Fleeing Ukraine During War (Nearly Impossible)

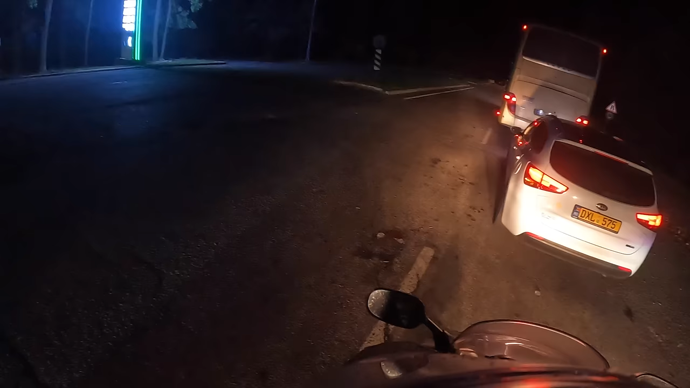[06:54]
well i don't think uh my video was recording but for some reason all these cars are stopped i just pulled up and there's soldiers here cops i don't i have no idea what's happening they asked me if i was a christian it's a checkpoint of some kind i don't know what it is oh there's jewish people
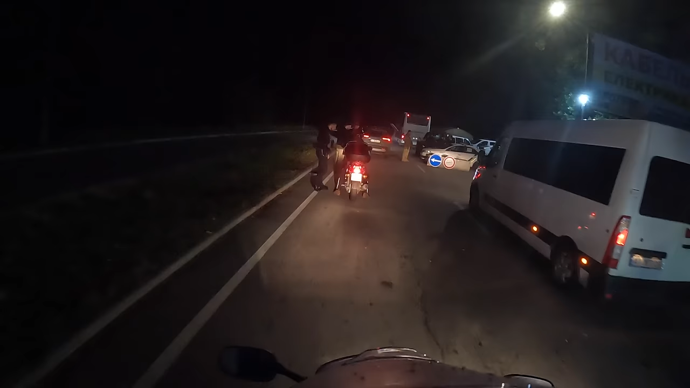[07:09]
what the heck like yiddish jews i think